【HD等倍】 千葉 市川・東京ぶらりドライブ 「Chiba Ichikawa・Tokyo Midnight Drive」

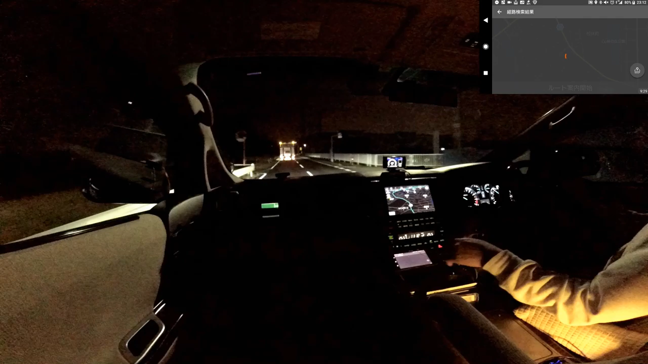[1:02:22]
音声案内を開始します。実際の交通規制に従って走行してください。およそ3キロ先、右方向です。到着時刻頃の目的地の天気は晴れ、降水確率 20% です。
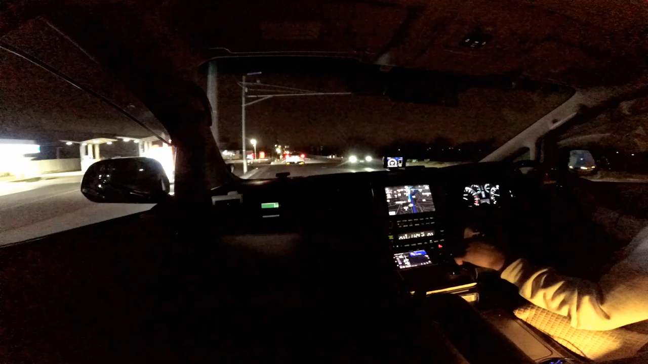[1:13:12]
そ2キロ先、左方向です。
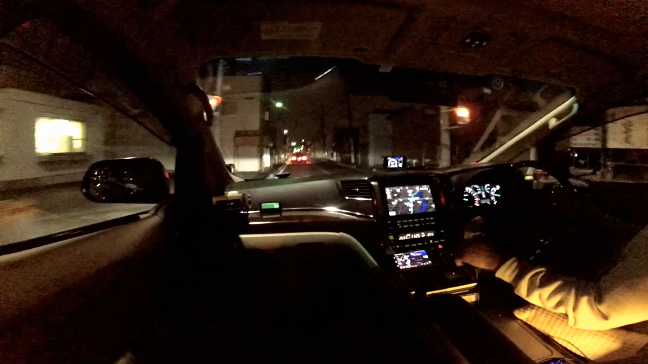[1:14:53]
およそ500メートル先、左方向です。県道52号線に入ります。まもなく左方向です。その先、およそ500メートルで右方向です。